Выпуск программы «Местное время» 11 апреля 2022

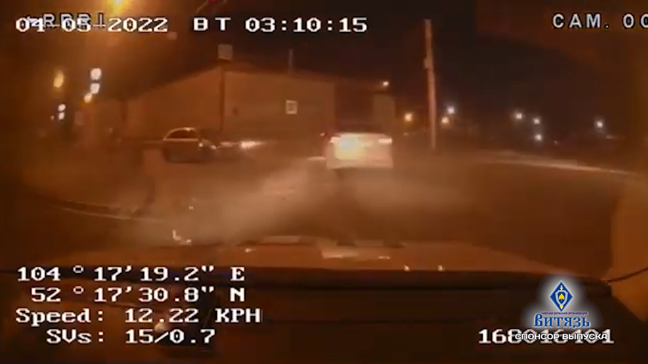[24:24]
Полицейские потребовали от водителя остановиться, на что он только прибавил скорость и попытался скрыться. На одном из перекрестков нарушитель выехал на полосу встречного движения,